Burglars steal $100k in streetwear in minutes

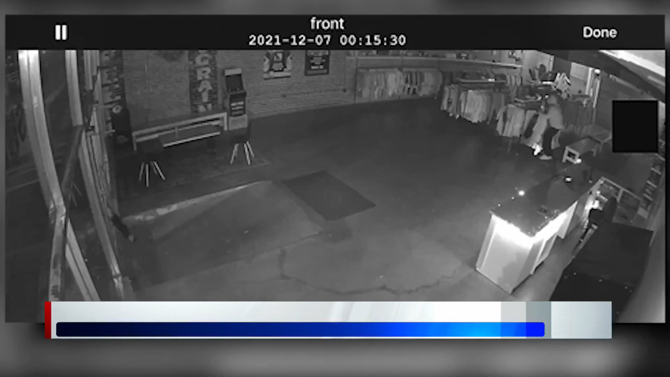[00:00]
that's all it took for a group of six to nine burglars to clean out this clothing store. Yeah, they took everything that mattered.
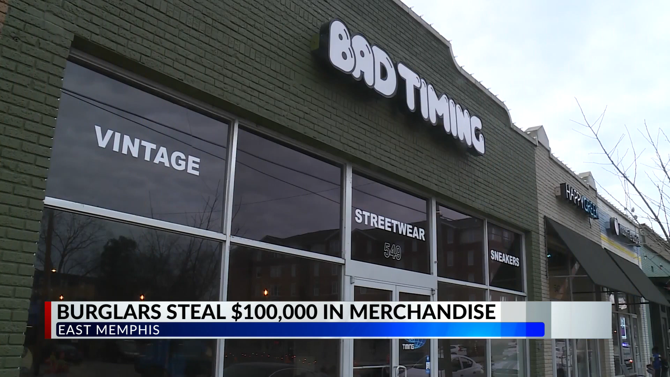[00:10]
Nat Packard, one of the owners of bad timing, says that these knew exactly what they were looking for and went straight for the money items. It was definitely organizing what they're doing. He says these now empty racks contained all their designer vintage street wear.
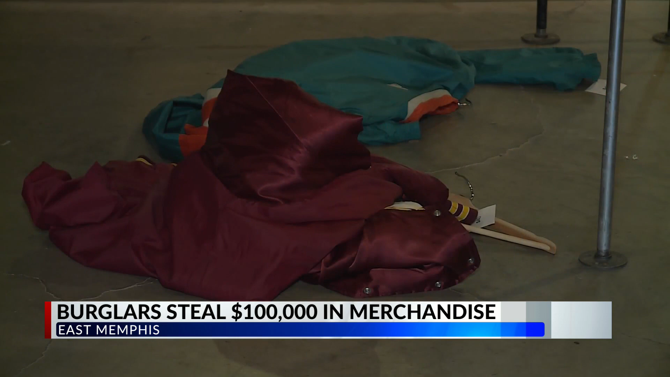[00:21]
I mean, you're talking like nothing under $200 and it was packed. So 200 plus anywhere from like 200 to, you know, a $100,000 shirt.
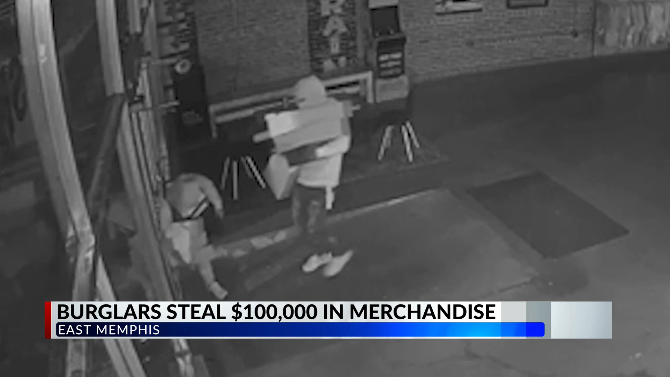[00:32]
You can also see the mass burglars walking out with shoe boxes. Packard says what they didn't realize there was just one shoe in each box. The mates on display out front.